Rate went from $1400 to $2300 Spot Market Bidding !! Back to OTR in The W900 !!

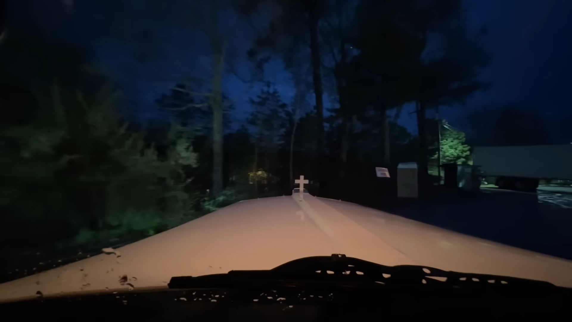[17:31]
And that guy's turning his lights on. He's not that truck next to the door I'm going into, but I'll hold here and see if he's pulling out.
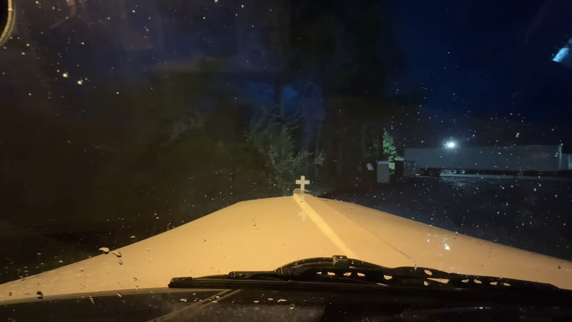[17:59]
It wouldn't be that bad if it wasn't so close. We're getting it. We got our angle now. Pull up one more time to straighten the trailer out, and that'll let me see on this left side how close I am to that wall, because I'm about three feet from his trailer right now. Let's see. A little bit of turn up. Let me see that wall. Okay, we're good. It's kind of a little hard, too, with rain on your mirrors. It gives you a false reading sometimes of what you're doing.
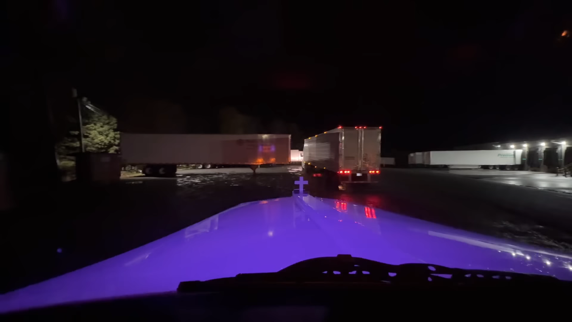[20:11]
Tantrums are slid. Our headlights on. Got to change our whips. So, I put them on auto. They just kind of go through all the little life patterns they can do. But that is illegal. So, we're going back to orange. There we go. Oh, that's red. Sorry. Orange. There you go. I don't think you just want to ride with the red ones up. So, he's going to stay over there. All right. 38,000 pounds. I'll take it. Got our bills.